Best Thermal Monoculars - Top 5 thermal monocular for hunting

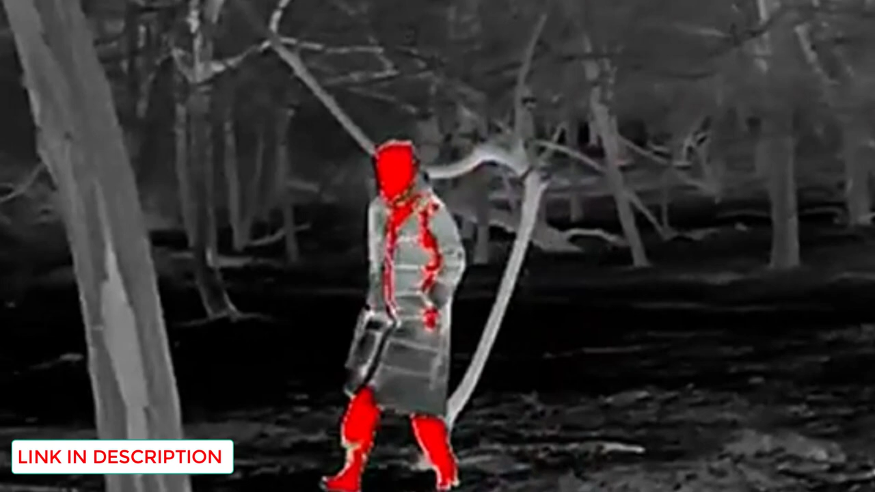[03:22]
The benefit of 2.5x magnification is the ability to see animals as if they're 2.5 times closer than what you'd typically see.
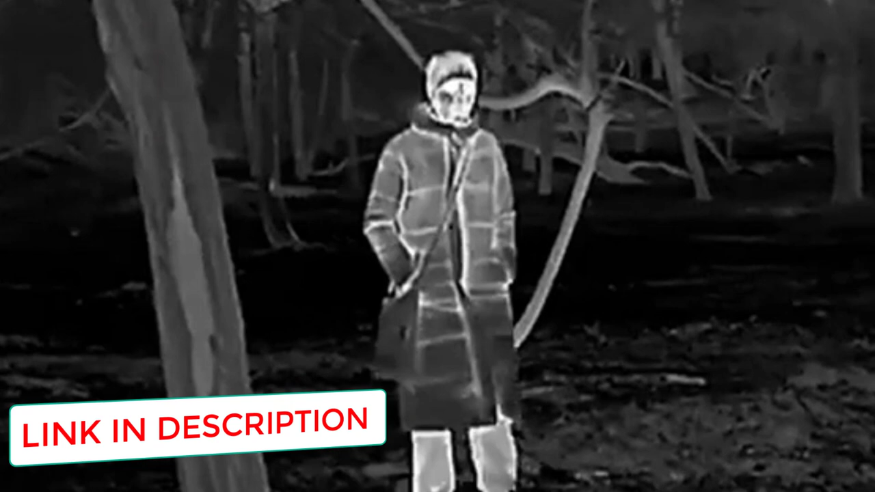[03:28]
So, if you're a long-range hunter who puts in extensive miles tracking and monitoring the behavior of big game like elk,